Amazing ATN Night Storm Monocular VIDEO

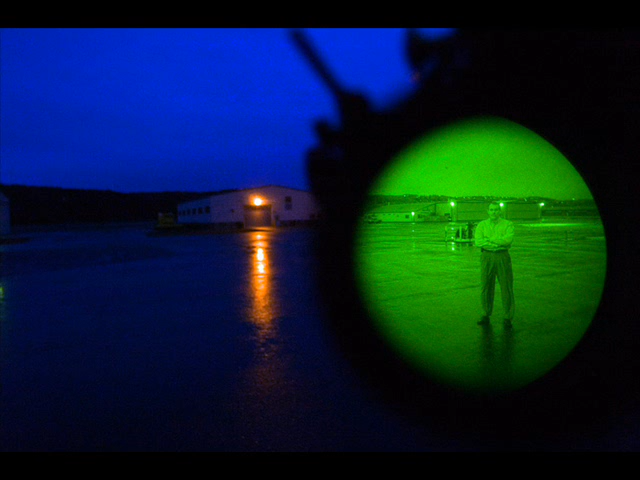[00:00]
Looking for a good adventure at night? The ATN Nightstorm 1 Yellow is the latest in technology and the newest addition to the ATN line of night vision products.